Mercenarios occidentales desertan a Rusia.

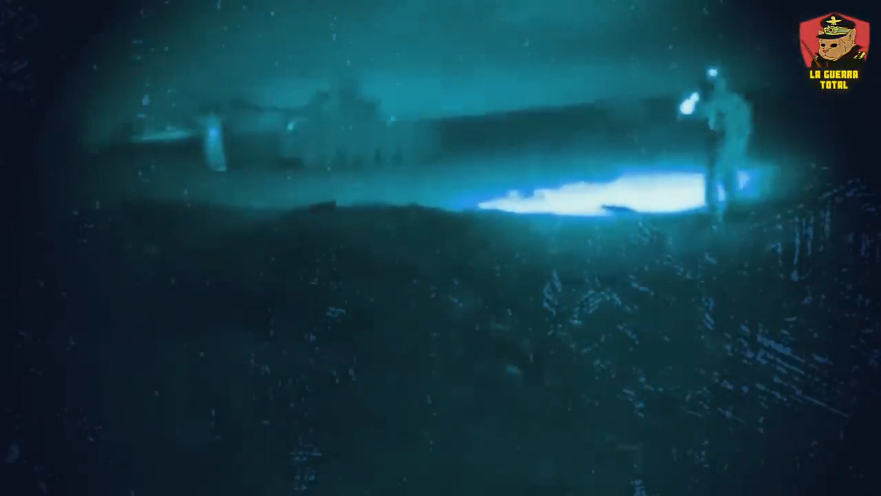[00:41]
El evento fue registrado en video, donde vemos al tanque ucraniano cruzando la línea del frente, mientras los soldados rusos aguardan a la espera de la deserción del soldado, que sale finalmente del tanque para luego ser capturado.
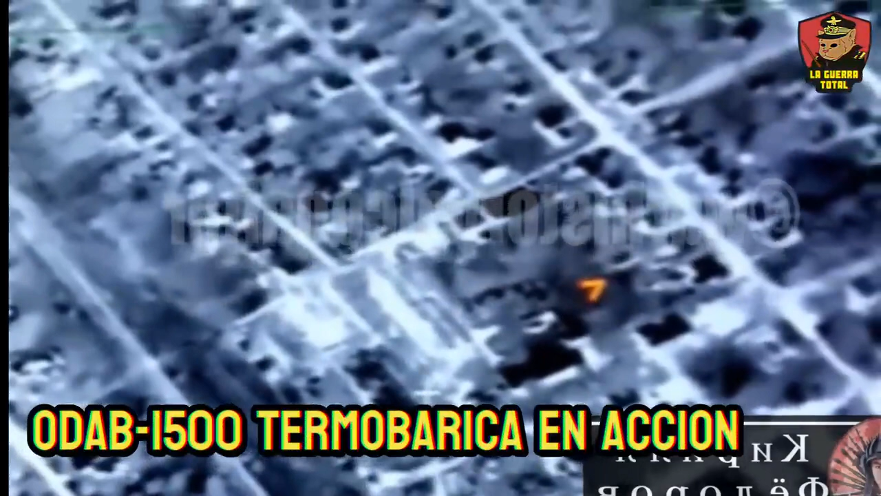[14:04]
que al detonar inicia una explosión que consume rápidamente el oxígeno del aire circundante.
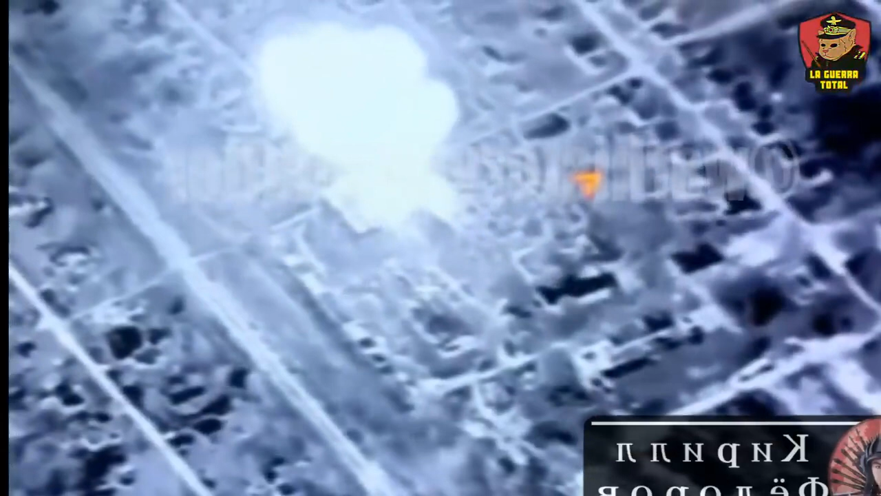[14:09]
Lo resultante es una explosión y una onda expansiva y un intenso calor, que pueden destruir efectivamente estructuras fortificadas y causar devastadoras bajas en áreas cerradas.